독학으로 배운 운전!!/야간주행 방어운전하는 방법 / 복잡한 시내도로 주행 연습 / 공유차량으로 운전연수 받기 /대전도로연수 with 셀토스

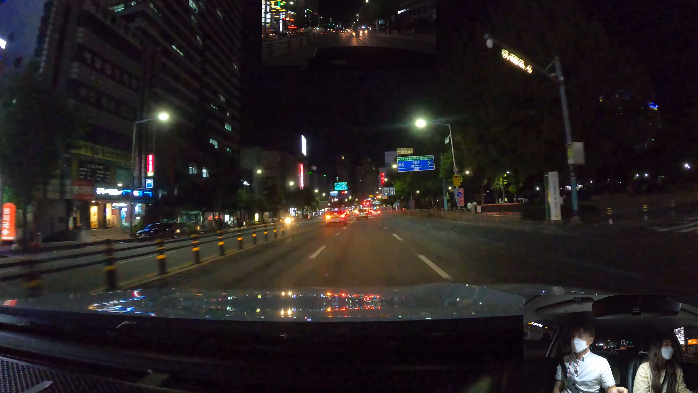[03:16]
아주 잘 했어요 오 오 사이드미러가 왜 잘 보이지 어 회원님이 사이드미러가 잘 보인다고요? 네 네 네 좋습니다 여기서 좌회전 여기서 좌회전 네 잘 보이면 잘 보이는 대로 네 차로는 넘어가면 두 개밖에 없어요 네 우리도 좌회전 1차로는 1차로 2차로는 2차로로 좌회전 에이필러 때문에 가려서 잘 안 보일 수 있어요
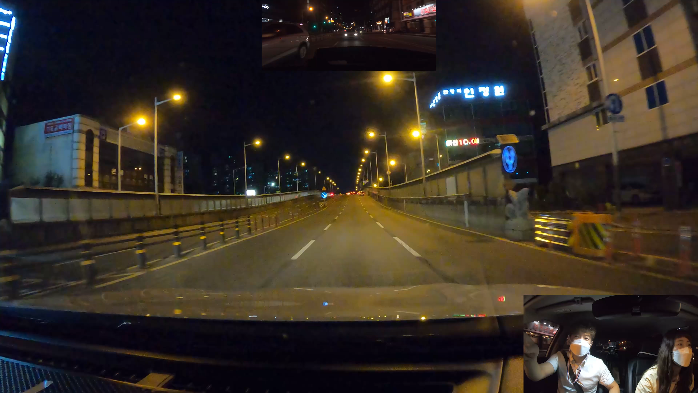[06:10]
마세라티라고 적혀져 있죠 예 가보세요 회원님 진짜예요 마세라티라고 적혀져 있어요 왼쪽 차는 소레토라고 적혀져 있죠 어? 보인다고요? 예 억지로 보려고 쫓아가지는 마시고요 네 이제 밀리는 정체 구간을 한번 지나갈 텐데 어떻게 끼어들기를 해야 되는지 한번 연습해 보도록 할게요 내리막길 그렇죠 브레이크는 밟지 않더라도 아 네 발의 위치만 바꿔서 언제든지 위기상황시 브레이크를 조작해서 속력 조절할 수
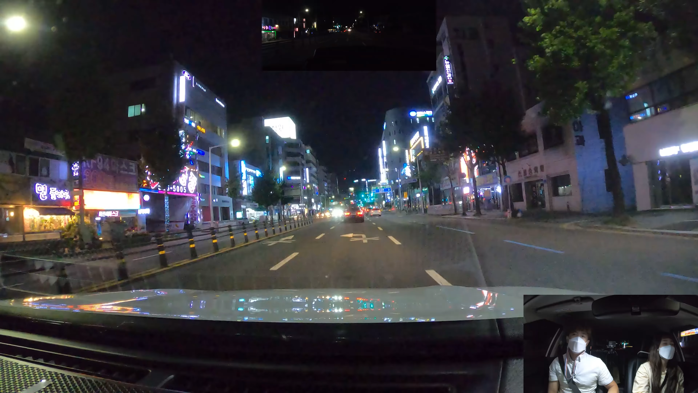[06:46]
있도록 네 혹시나 차체가 검은색인데 라이트가 안 켜져 있는 차량들도 있습니다 그리고 전방 주시하시면서 좌우 사이드 미러를 보는데 네 불빛이 안 보일 때가 있어요 오 네네 불을 켜지 않고 달리는 스텔스 차량도 있죠 아 우리가 그래서 차는 말을 하지 못하기 때문에 빛과 소리로 신호를 전달할 수 있는데 야간에 주행할 때는 우리 차량의 위치를 상대방에게 나타내기 위해서 전조등을 켜고 달려야 돼요 네 회원님 차량은 전조등이 오토로 설정되어 있죠 네 아주 좋습니다
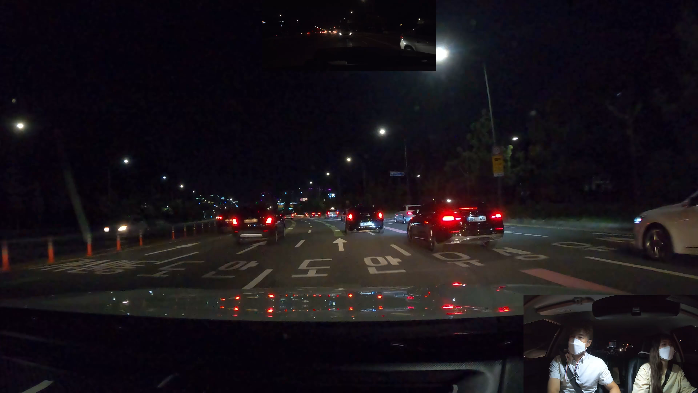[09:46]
깜빡이 끄고 아 어 계속 직진합니다 형님 우리는 녹색 페인트 따라서 이 앞차는 미리미리 차로 변경 안 하니까 검정차가 뒤에 있는 검정차여서 브레이크 밟게끔 했죠 네 저런 거는 민폐다 오 근데 우리가 끼어들어 놓고 천천히 가니까 우리 뒤차가 다시 추월했죠? 예 교통 흐름이라는 게 있기 때문에 끼어들었으면 좀 빨리빨리 회원님이 응 달려줘야 되는데 끼어들어 놓고 천천히 가면 뒤차는 혈압 오르죠?
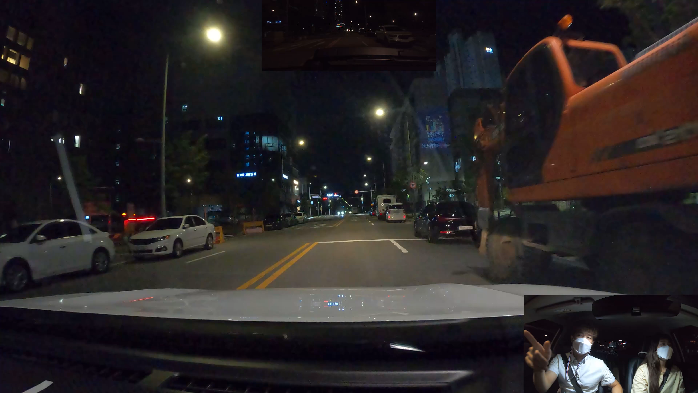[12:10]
적색 전멸이 있거든 정지선에 한번 살짝 멈춰서 음 좌우 살피고 안전이 확보가 된 걸 보고 가는 거예요 네 또다시 좌회전 좌회전 네 왼쪽 오른쪽은 다 황색 전멸등 들어와요 형님 아 네 오 안되죠 예 가세요 저기 고행자들이 건너고 있죠
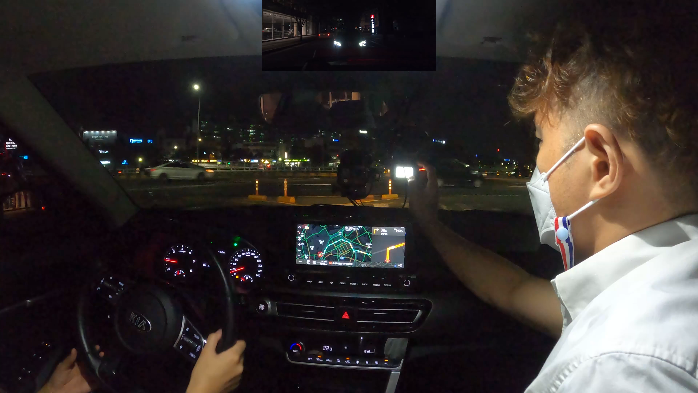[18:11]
사람 잘 보시고 네 우측에 포켓차로 있습니다 바로 나가면서 붙으세요 네 바로 깜빡이 바꿔주시고 차 오던지 보시고 네 네비 한번 보시고 600m 앞에서 좌회전하라고 하면 끝까지 붙어야 됩니다 네 회원님 바닥선 실선이죠 오 네 전선까지 가면서 네네 차가 없다고 무작정 들어가려고 하시거든 바닥에 문선이 장인하는 것이 중요합니다 네 좋습니다 우리 뒤에 달리고 있는 차량이 우리 차를 먹으면서 막으면서 들어올 것 같으면 우리가 더 속력을 올려서 우리가 막아버리는 게 중요한 거예요 네 좋습니다 네
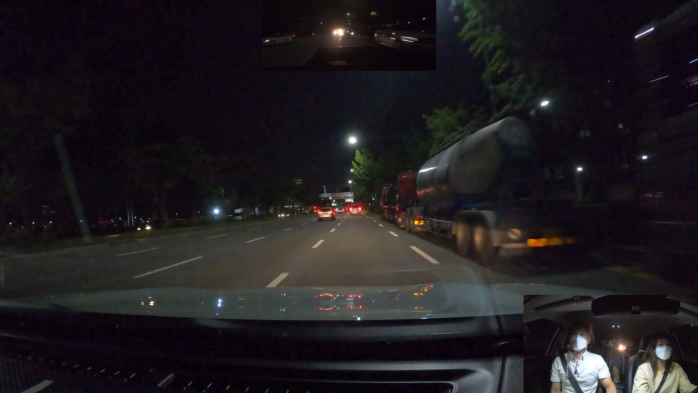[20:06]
거예요 아 전부대전 청사 반면 오른쪽 한시방향입니다 아 그것 좀 이해해주면 안 돼? 네 네 이런 사람이 내로남불사상 네 흐름을 맞춰야 됩니다 네 네 200m 빼서 우측으로 쭉 가시다가 이 차로에서 차로가 열려요 네 네 깜빡이 넣고 네 두 대가 갈 수 있는 차로입니다 마름모 잘 보시고
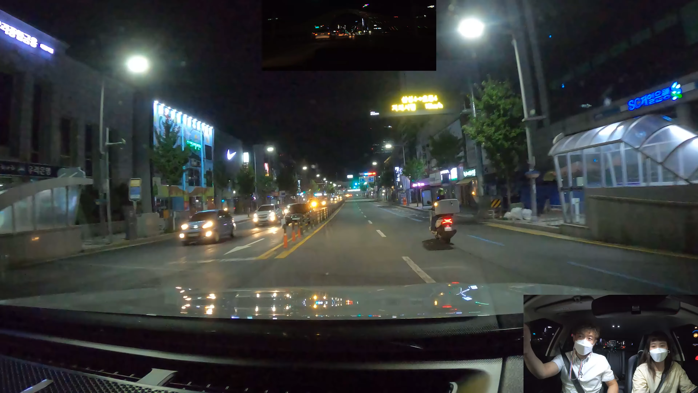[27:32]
저 멀리 신호 바뀌었네요. 직진 좌회전 신호. 갈 수 있을지는 모르겠지만 달려보세요. 바뀌었어요. 다음 신호 갈게요. 아니 근데 왜 짜님은 짜님이에요? 짜님 구독자. 왜 짜님이 된 거예요? 어디로 가는 거지? 예. 맞아요. 맞아요. 계속 가세요. 아. 네. 계속 가세요. 회원님. 요쪽 2차선 타야 되죠. 2차선 들어왔으니까. 지금 들어가셔야 되겠죠? 네. 예. 또 속력 더 줄이고 보시고 또 하나 더 들어가세요.